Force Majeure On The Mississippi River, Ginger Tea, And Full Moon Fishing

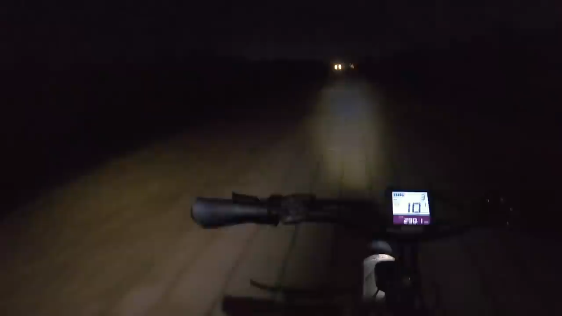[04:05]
because it's the full moon and we're in its fullest right now. It's kind of bright out here.
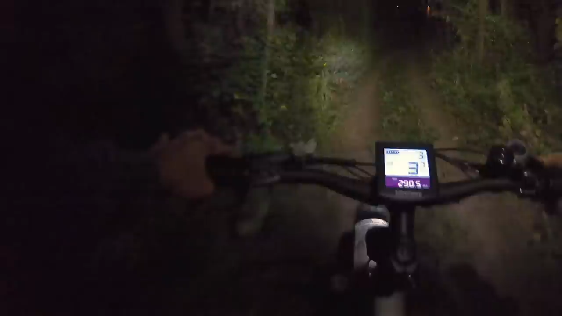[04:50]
It's just sticks on the trail. More sticks on the trail.